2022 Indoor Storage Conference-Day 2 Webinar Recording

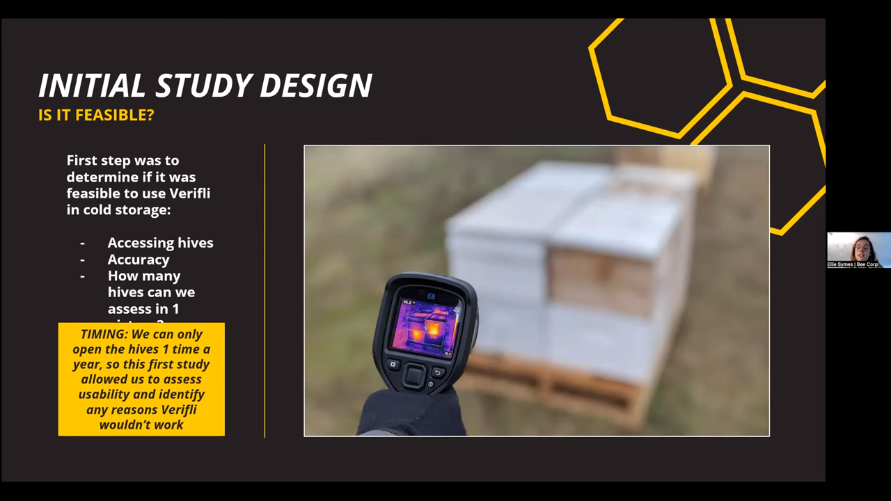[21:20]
we did work with beekeepers over the winter last year and assess the colonies that were already placed in cold storage to ensure the product hardware and software could be used. And we're allowed any obvious reasons that the model wouldn't be accurate in this use case with the meeting that we are having. We compared the thermal distributions from indoor hives to our dataset from outdoor colonies and didn't find significant differences between the two. These images were also assess images also passed the accuracy test that we have available.
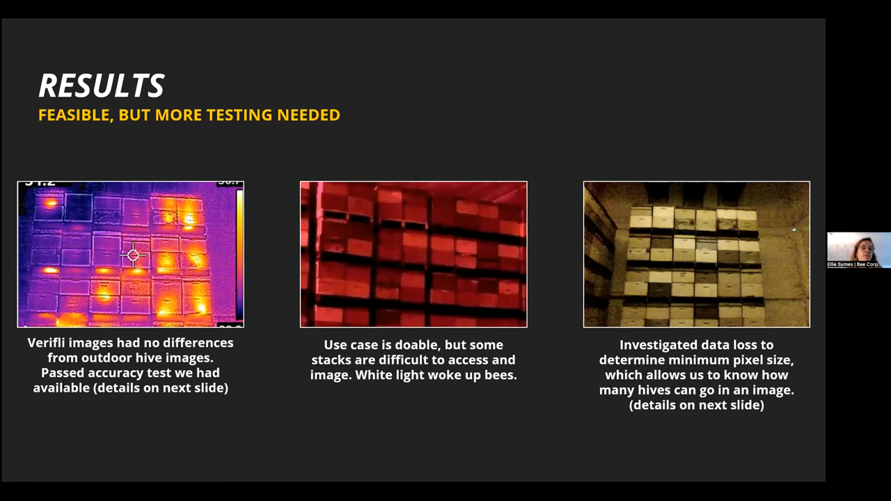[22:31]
as we knew that some hives would be too small in the image for the model to maintain its accuracy. And we've determined that a four by four grid is a safe range for hives. And I have some additional information on these tests that we ran.